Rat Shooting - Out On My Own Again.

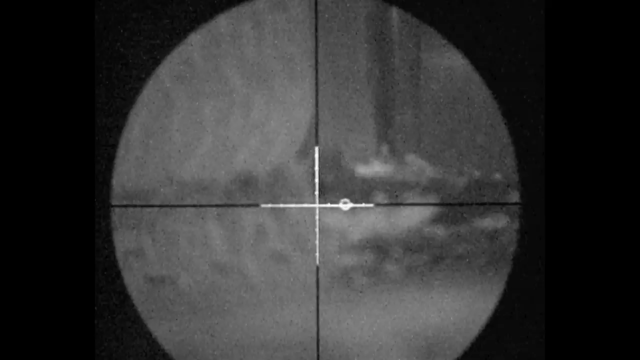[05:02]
So I reload. I start to focus on him. Just as he flips to the side. As I track him. I watch as he comes to rest there. That's where he dies.
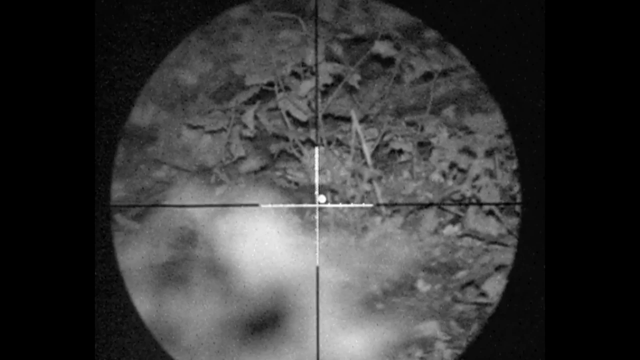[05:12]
There he is. Nice head shot. Stone dead rat. I spot this one having a cheeky feed in one of the dunks containers. And shoot him in the head through the wires.
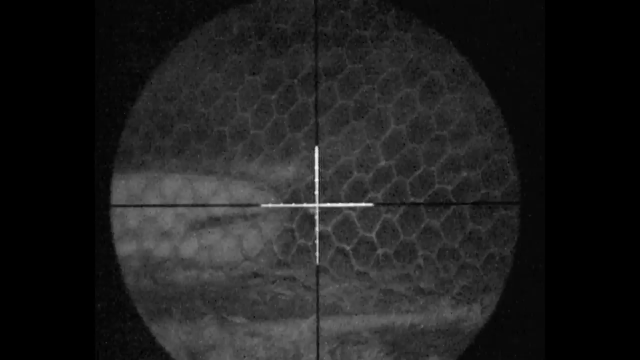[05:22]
He twitches a bit.
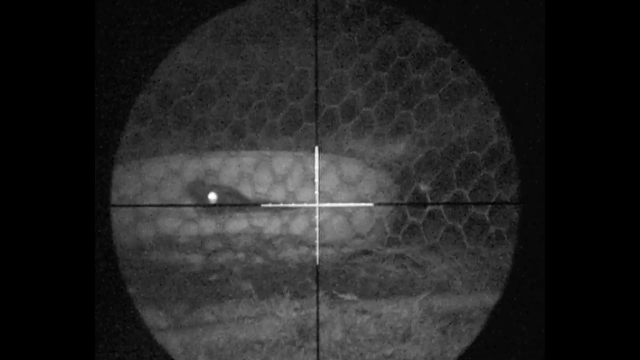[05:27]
And then expires. And there we have him.
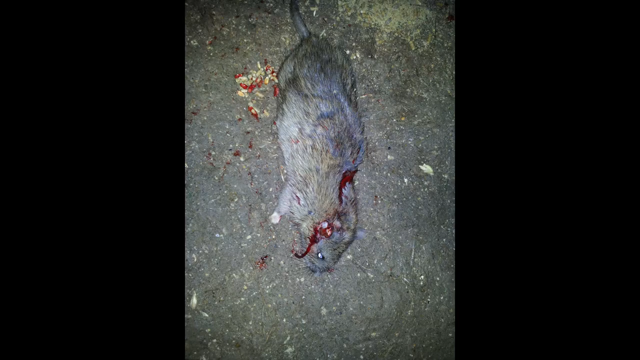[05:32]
After I dragged him out. I move locations yet again. So another favour of one of mine. Straight away spot a rat.
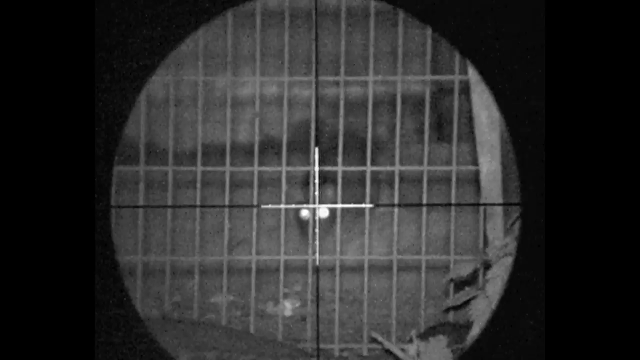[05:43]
I hear either hastily low to fire. Hit him straight to the head. You might have noticed another tail flick on the bottom right angle. As another rat made a sharp exit. This one wasn't so lucky.
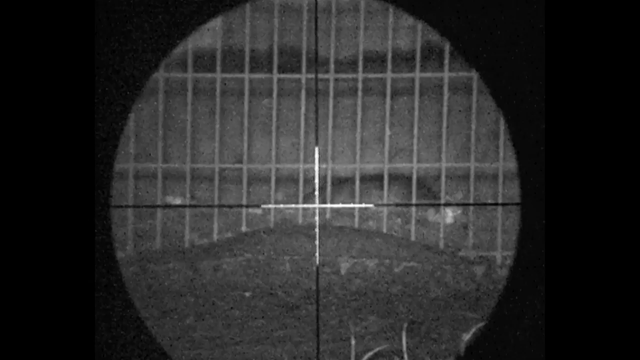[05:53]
He stopped my pellet with his head.
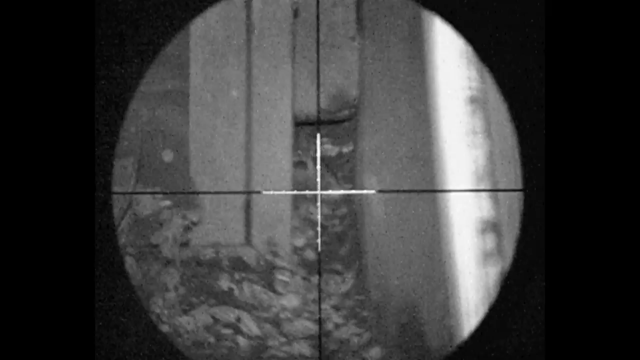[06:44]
Proper toes up kill that one. A few twitches. Going back over to the duck pond. I spot this one sticking his head up. Sounds like a good connection. It quite obviously is by the way he reacts.
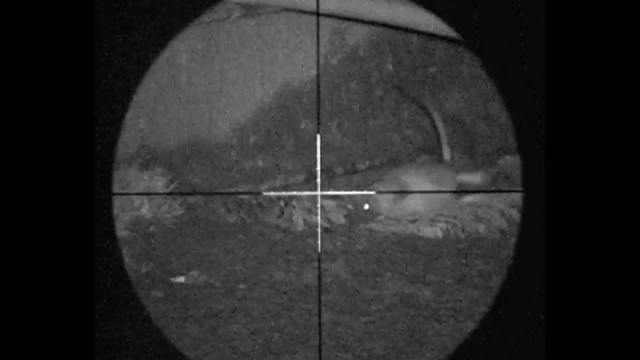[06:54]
This is a half-grown rat. There's a bit of a jump about. Quite clearly see him bleeding from the ear. Which is usually a pretty good sign that.
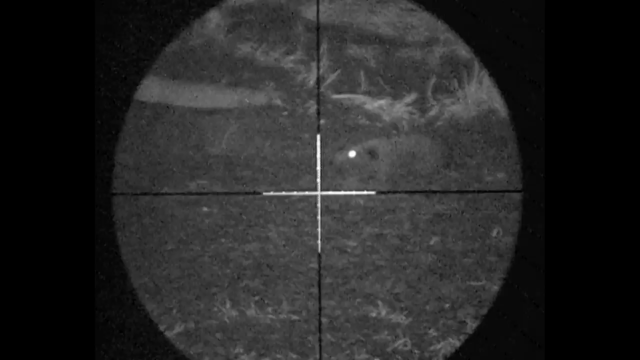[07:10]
And he dies out. Eight just from the shed there. So I take another walk. And spot this little head poking it from under a pellet. Sounds like a nice head impact there. He's having the lick of a puddle. There's an IBC of water above him there. He just slithers out and drops into the puddle.
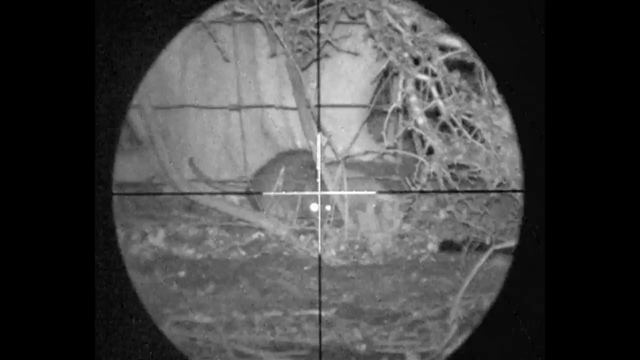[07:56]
And I line up on him by resting on the post and properly dry fire.
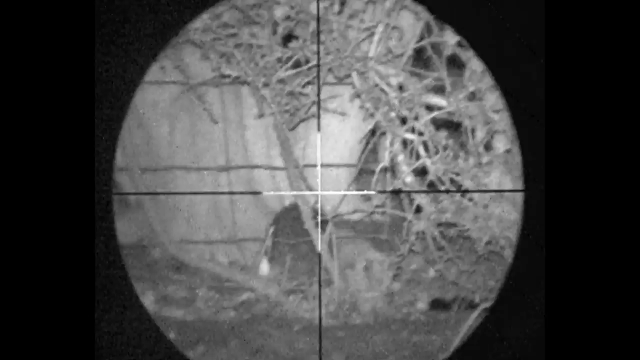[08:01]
I take the magazine out. And he's still there. Completely oblivious to my presence. He's in mortal danger. If only he knew it. Well he would be mortally in danger. If I could get the magazine to fit. To the less knowledgeable people out there. This might sound like panic.
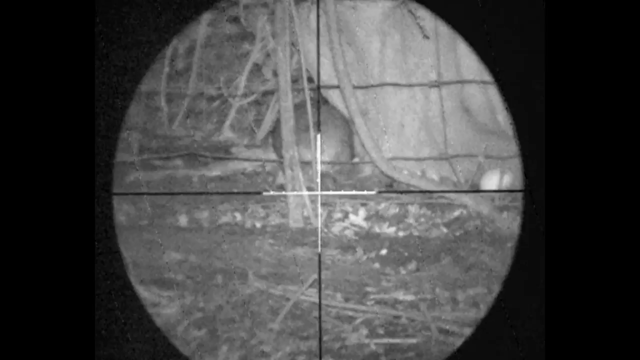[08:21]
And I might have been speaking some sweary words in my head. But we're lining up on him again. I'm about to take the shot. And he starts to turn his head. And then sprints to the right. And as he stops. I drop him a nice headshot.
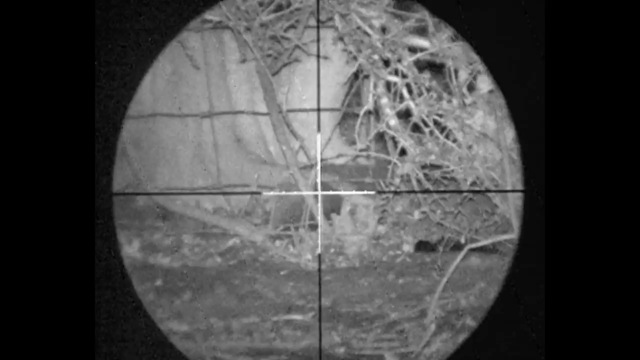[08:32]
And a nice helicopter tail.
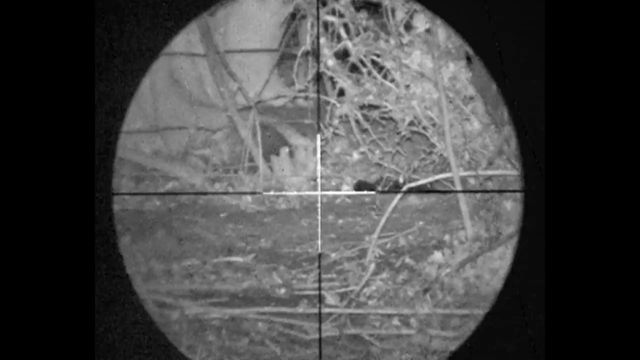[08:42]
That was the most drama I had all night. And it ended with a dead rat.
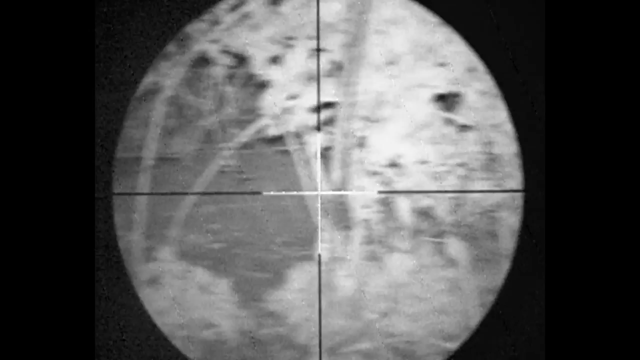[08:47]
And the ducks didn't even notice me. And there he is after I fished him out the thorn bush.
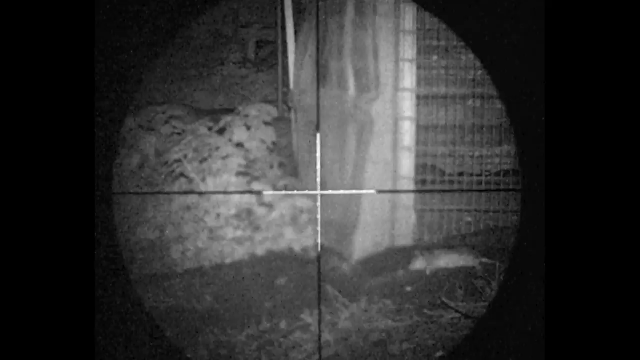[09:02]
And as I sit down with all the finesse of an arthritic elephant. I'm greeted by a rat moving in the background. And one sat gnawing on something in the foreground. He's not going for the rat I lay out for him.
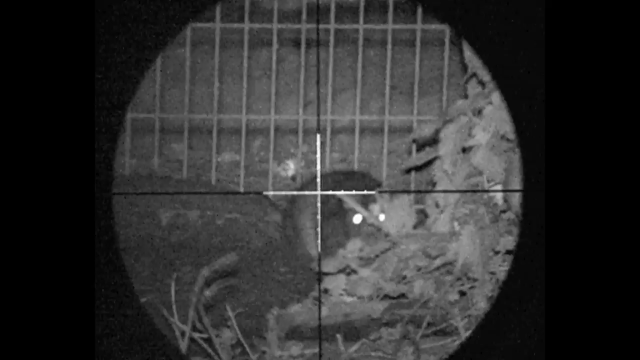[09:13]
But he's eaten something else. I hit him with a nice headshot.
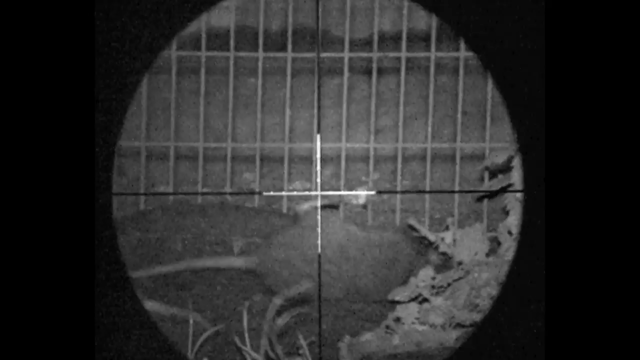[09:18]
Reload. And this one jumps about quite a lot. I'm starting to wonder where I hit him.
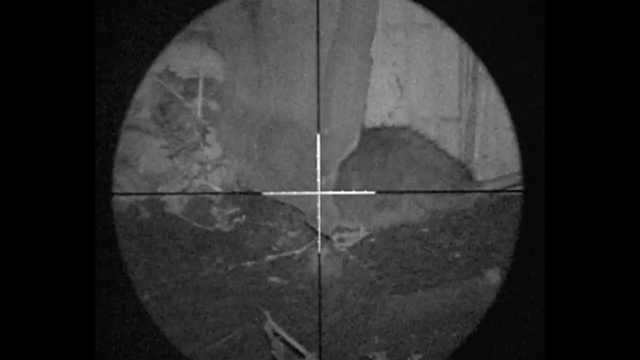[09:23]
It's definitely a good headshot. He thrashes around a lot.
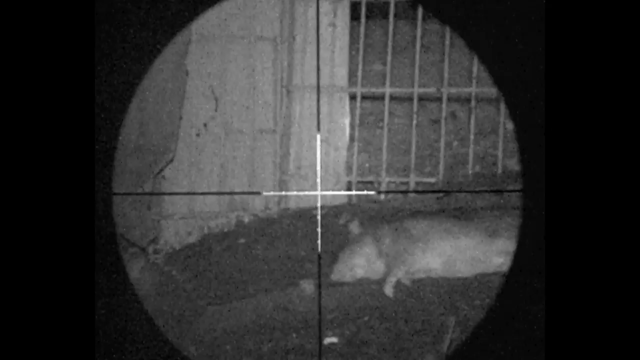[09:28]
He even pops up the other side. There's quite a creature there where they've been digging under the wire.
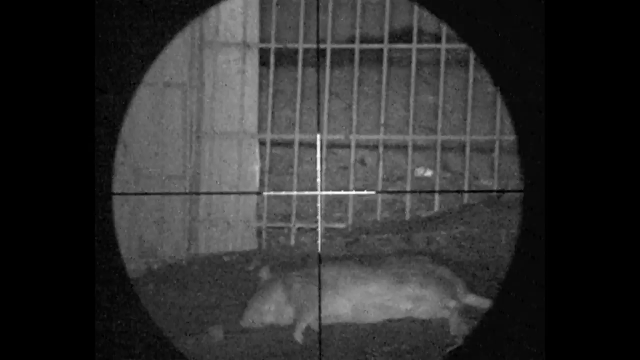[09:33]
Doesn't appear to be any more movement. You'll see a tip of the tail. So I go to investigate.
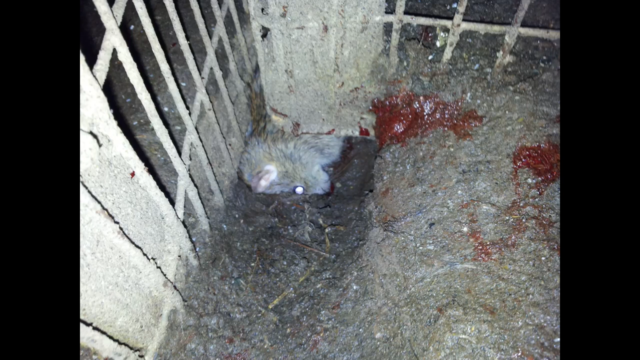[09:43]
And there he is. Dead in a hole. After bleeding all over the place. I'm going to change positions.
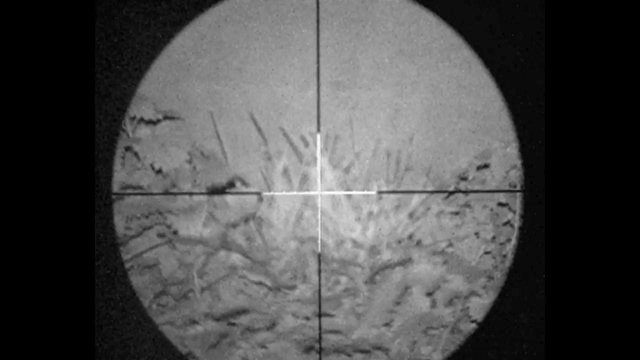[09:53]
I'll just catch sight of a rat moving along. Nice run against the side of a shed. So I stake it out.
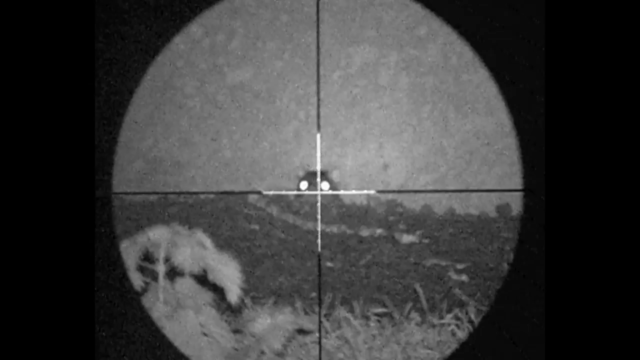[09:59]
When this one sticks his head out. I stick a pallet straight into the front of it.
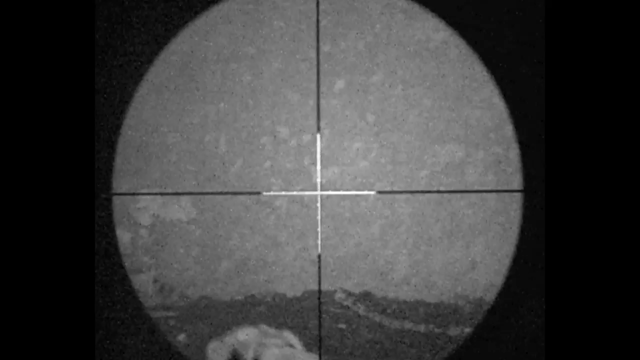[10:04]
Reload. No movement. No kickings.
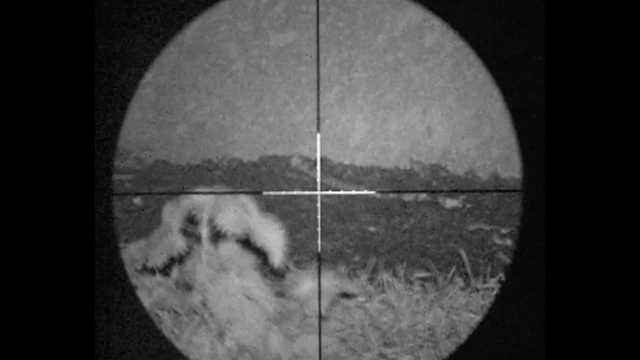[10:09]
You normally kick out with a headshot. So I go to investigate. And he was going nowhere.
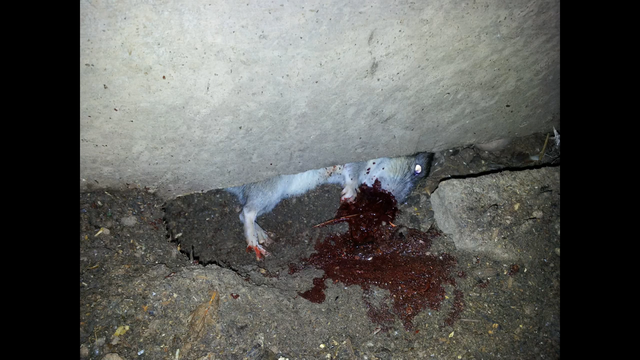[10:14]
Dead in a hole. I pull him out of the hole to see where I hit him. And it straights through the front of the face. No wonder he didn't come back out for a jump about.
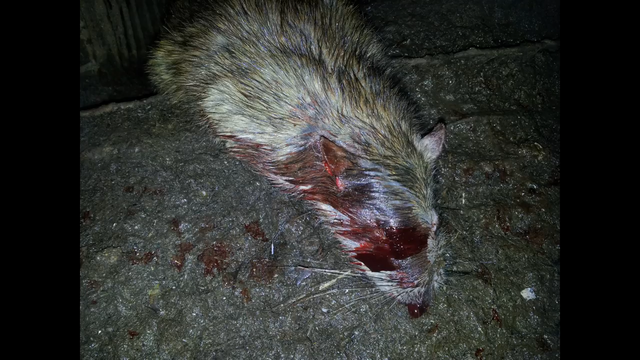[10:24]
Another one bites the dust literally. As he sticks his head from under the same shed as the last one. Watch for a second.
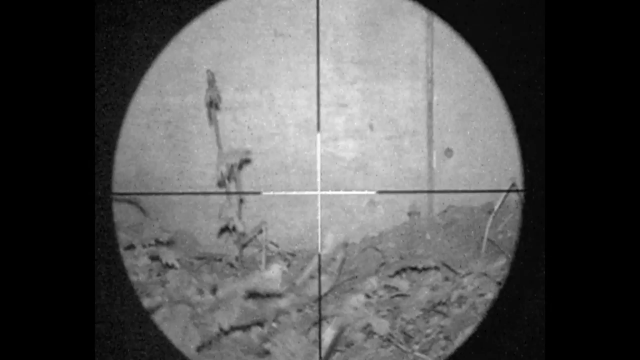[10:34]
As he has any movement. And go to check. And there he is. Covered in dirt. He almost buried himself thrashing around.